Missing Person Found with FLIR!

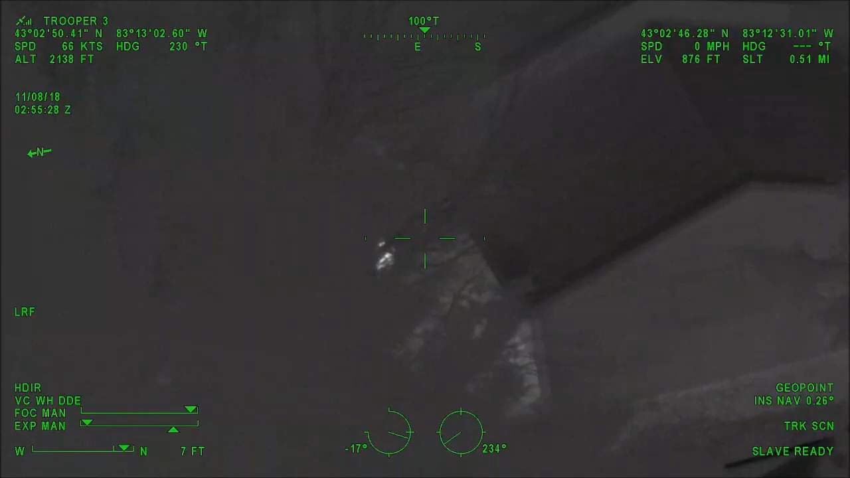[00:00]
Units in the field, 4438, has found a missing elderly female. Once again, she has been found.
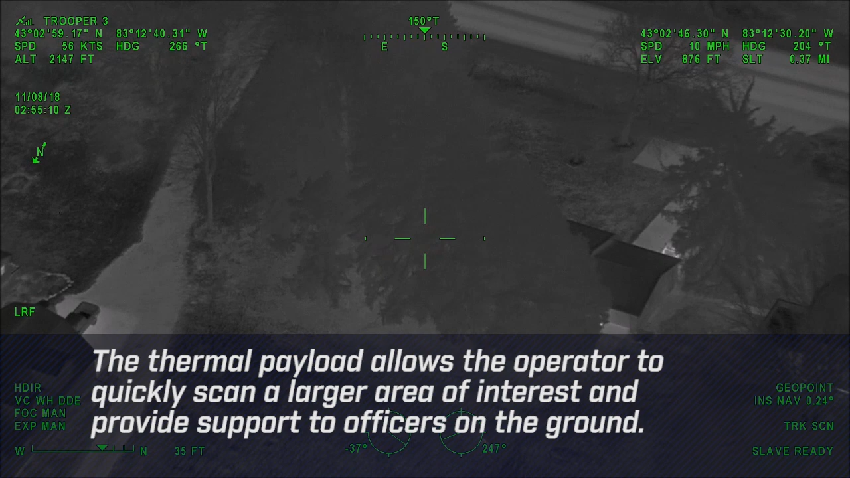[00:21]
Across the street at 3445 MLA City, I don't know if that was a resident, or not, of that house, but there's somebody walking around right along the back of that house.
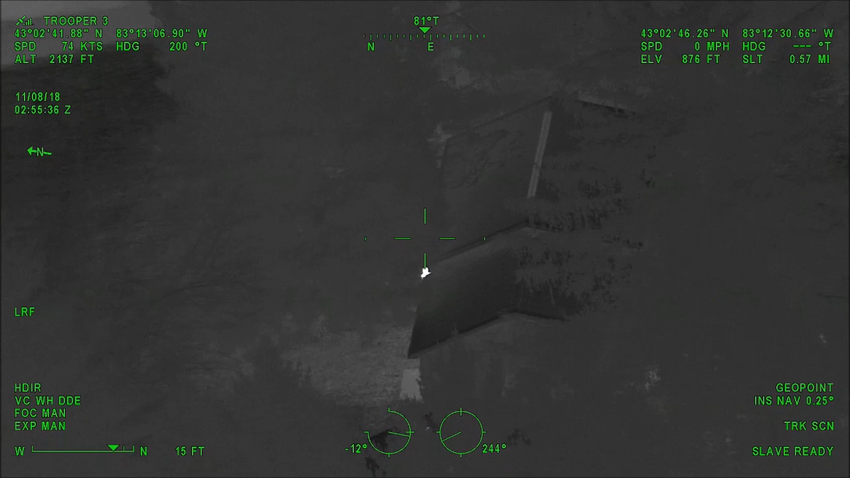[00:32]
Central clear. It looks like whoever it is is still out there. It looks like they're walking like an older person, but I just don't know if that's a resident or not. Should be at the back right corner of the house right now if you're looking at it from the road. I'm clear on the back right corner. 38, I got her. Clear.